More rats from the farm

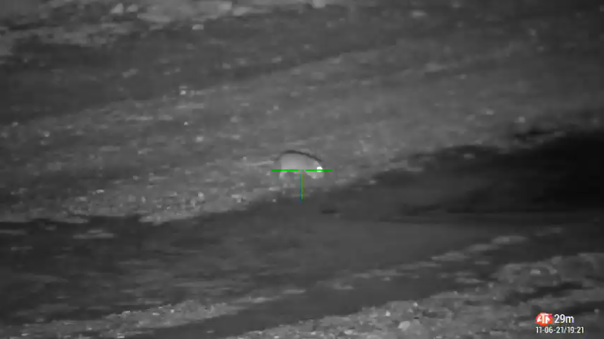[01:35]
Well, Bob started off alright. Let's see how I go. Yeah, not happy with that.
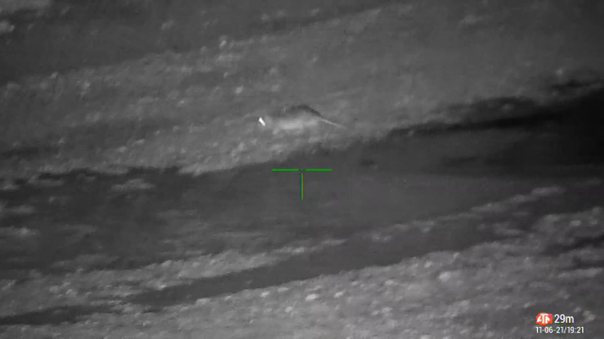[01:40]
Let's go for a second shot.
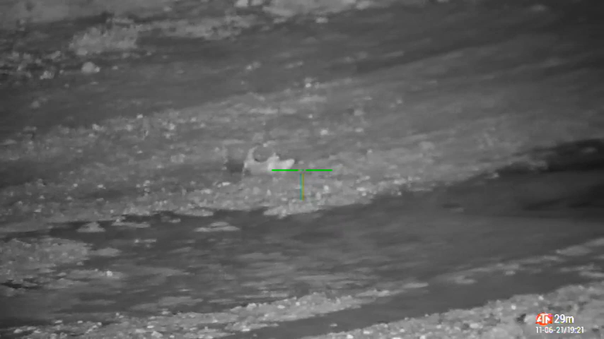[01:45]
That's better. But this is how it should be done.
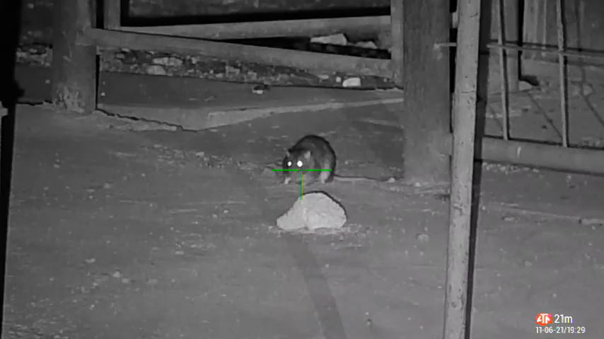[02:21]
Well, I just cleared the bar with that shot, and that's all that's needed. Now let's see if he'll reward us with a nice helicopter tail.
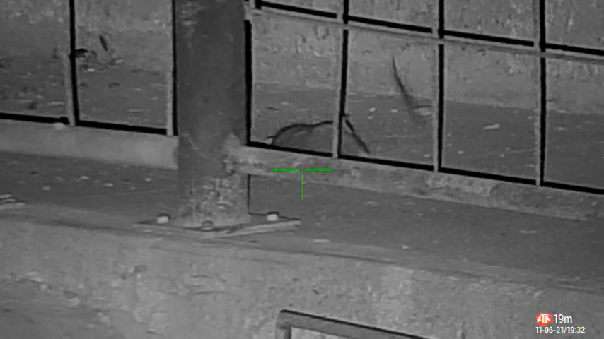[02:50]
That's close enough.
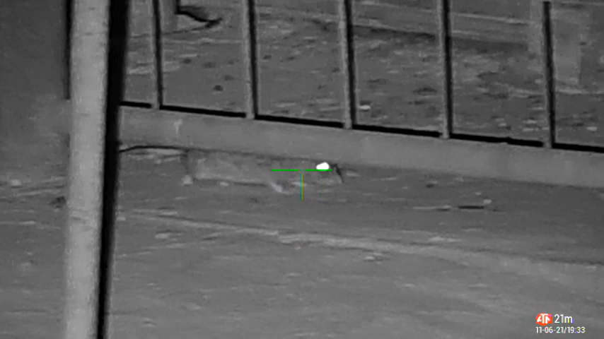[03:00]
This rat here shows why it pays to take that time to get the perfect shot. At any moment, if I'd pulled the trigger, the shot could have gone anywhere on this rat, so I waited for him to slow down and stop moving, and place the pellet straight to the head.
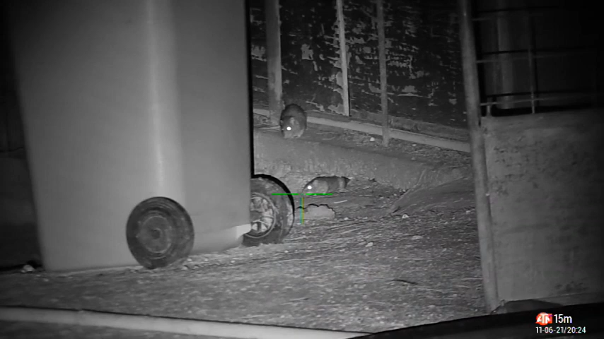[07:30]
This rat dropped straight down, but it didn't take long for the nerves to kick in and he started to put on a performance.
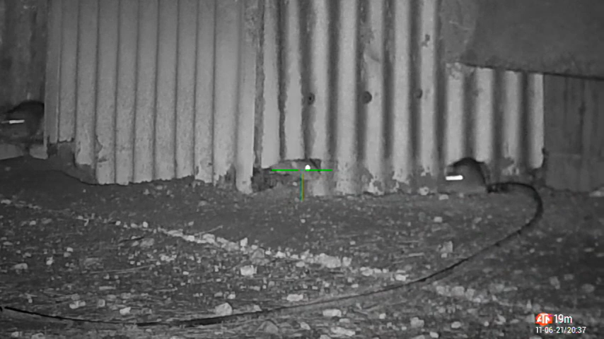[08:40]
I spotted this rat up cleaning himself, but it's going to take some scrubbing to get that stain out.
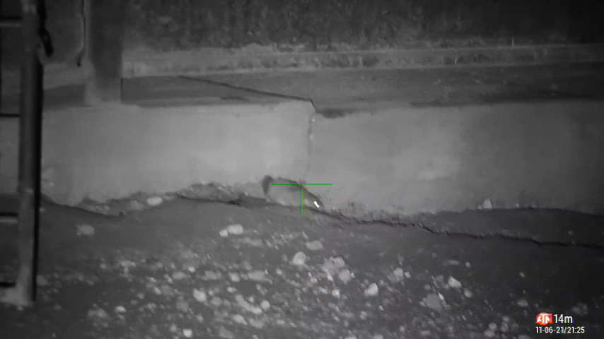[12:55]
I was pretty happy with the next two rats. The first one at 62 meters and the second one at 75 meters.
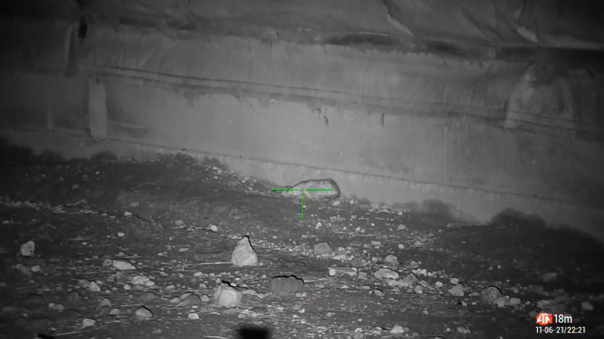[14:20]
We are constantly being asked what we do with the dead rats. Well, this is what we do. We collect them using barbecue tongs, so we don't actually have to handle the rats.
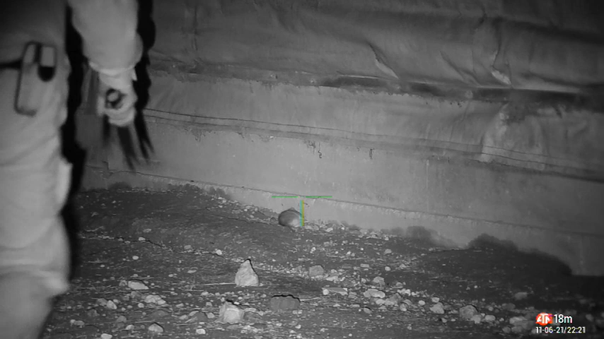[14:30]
We place them in a bucket and then put the dead bodies on the compost heap as per the instructions by the farmer.